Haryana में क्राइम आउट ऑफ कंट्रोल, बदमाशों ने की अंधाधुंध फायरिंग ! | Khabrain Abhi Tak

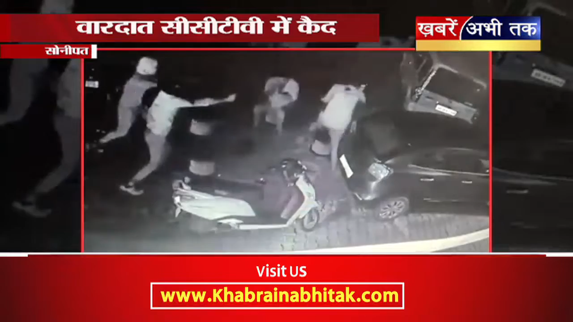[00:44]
जब एक युवक पर कुछ बदमाशों ने ताबड तोड फाइरिंग कर दी तस्वीरों में बदमाशों के बुलंद होसले तो देखिए कि किस तरह